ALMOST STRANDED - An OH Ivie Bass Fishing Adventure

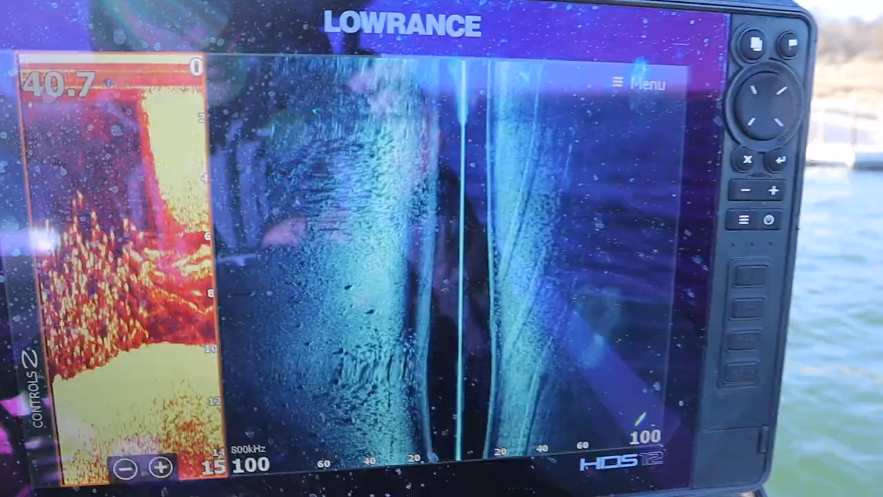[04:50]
Can you see them? When you can see them on side scan like that, oh my gosh.
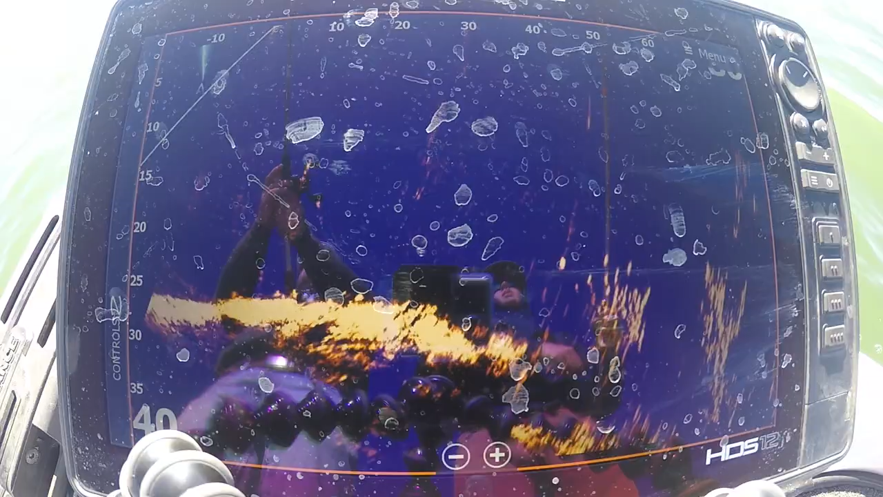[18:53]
Yeah, there's a few up there, aren't they? You did on top of them. Oh.
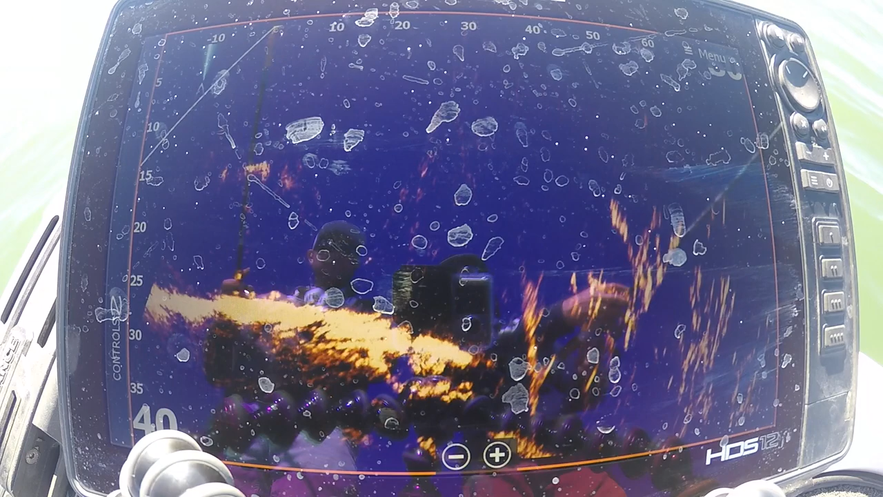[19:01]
That's what I was looking for.
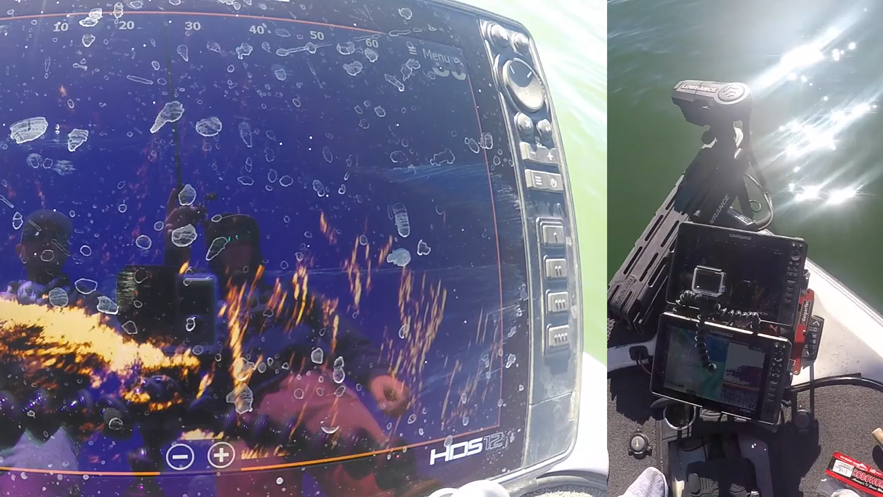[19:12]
I don't know where I went either. Oh, those are. That's them. Wait. They see my bait. Watch out. Dude, I think that's them looking for mine.
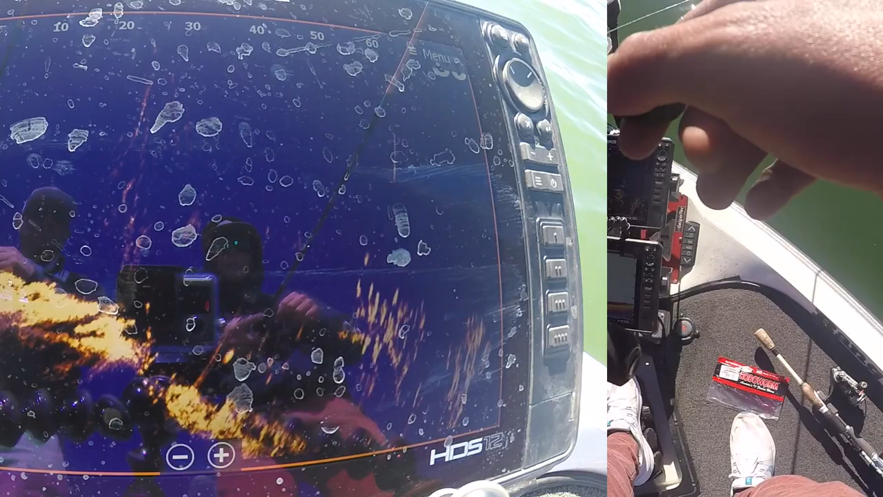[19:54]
There's one tracking it. Look, there's one down there deep. Look, come get it. Look, come get it. All right, here he comes. Here he comes. Got him. Oh.
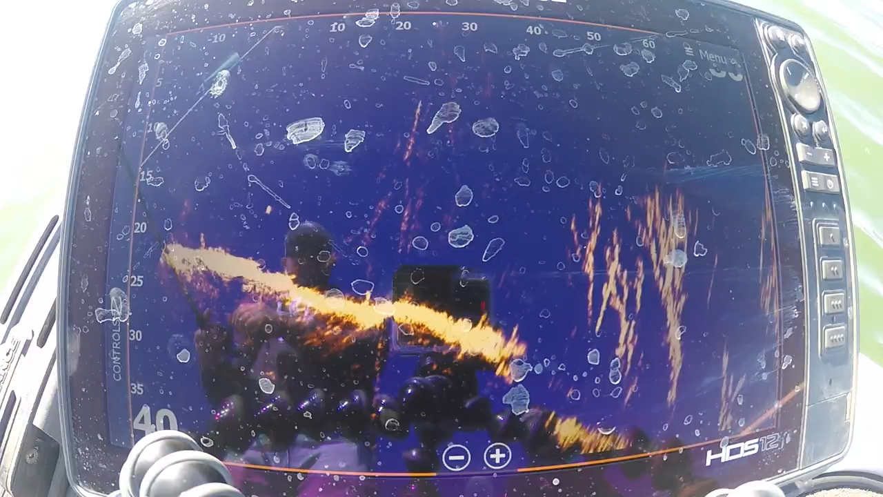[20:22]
Where'd they all go? There was a bunch of them. Yeah. There's one right underneath. Well, there's the tree. But this is the tree they keep over. Like in summer, you'd think you could almost catch him. If he was a little, you probably could get him to come up in school. Off a place like this. Look him sitting down in it. Look at him sitting. There he comes swimming up. Ooh, what was that? Yeah, they just, they're shooting. They're feeding.
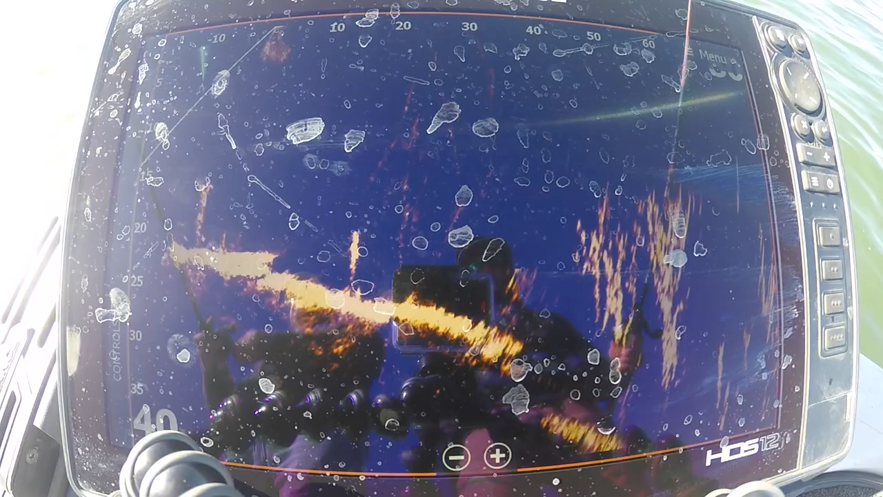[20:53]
That's probably them feeding. Look, there they are. Down in it, look. In that point, right? And we passed them. We come around and the wind was crashing in and we anchored and was throwing out this way, mm-hmm. Like there.
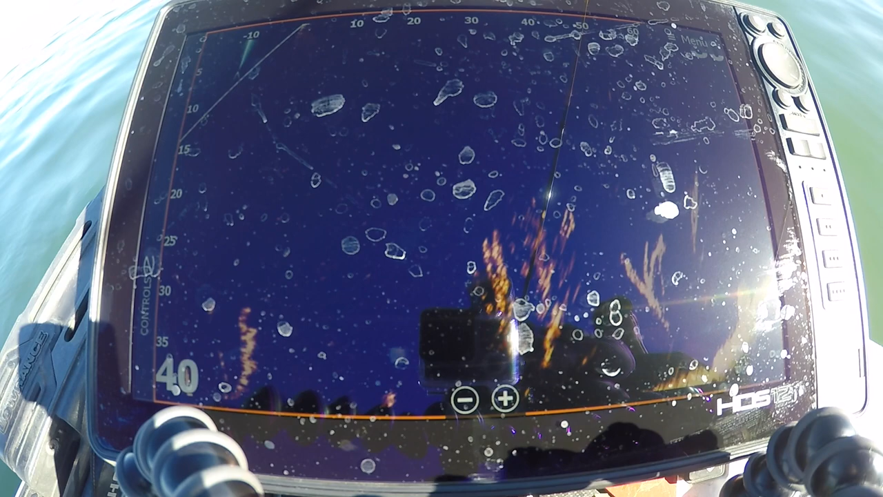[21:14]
There's a tight knot of them. See them? That's them, isn't it?
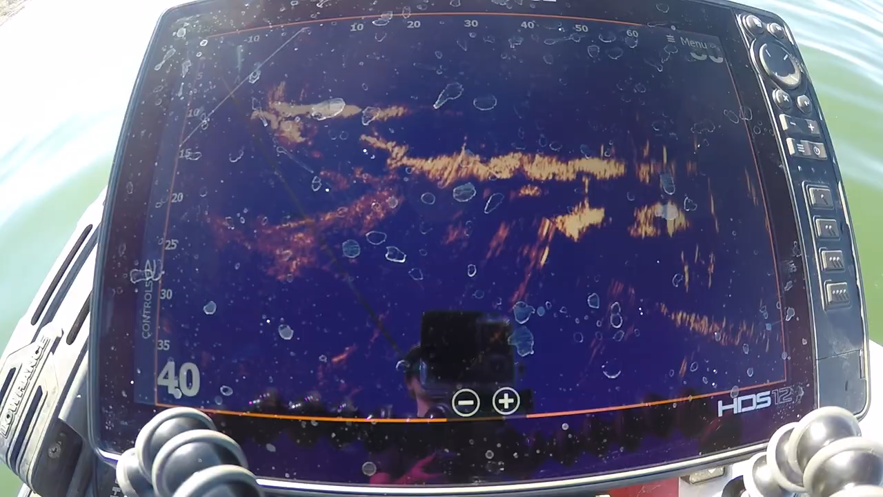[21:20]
He's like, hold up, is that them? That might be more them.
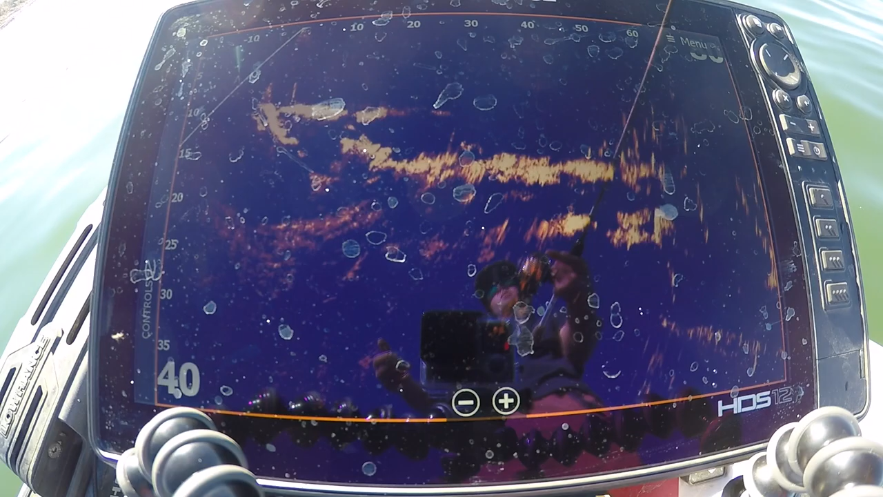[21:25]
Yeah, I'm about to.
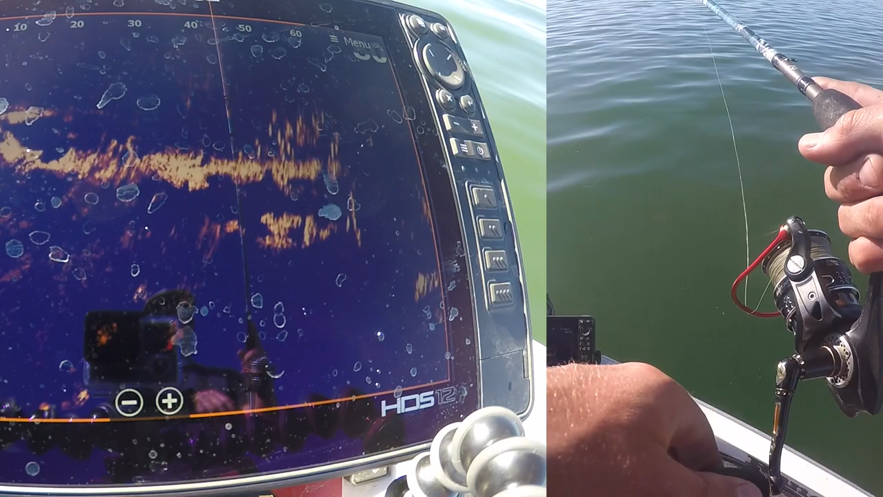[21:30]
Okay, I'm about to come through. Yeah. Whatever that is. I'm all in it. Bite it. I think that's those. That's the school of them. See them? That's the school of them.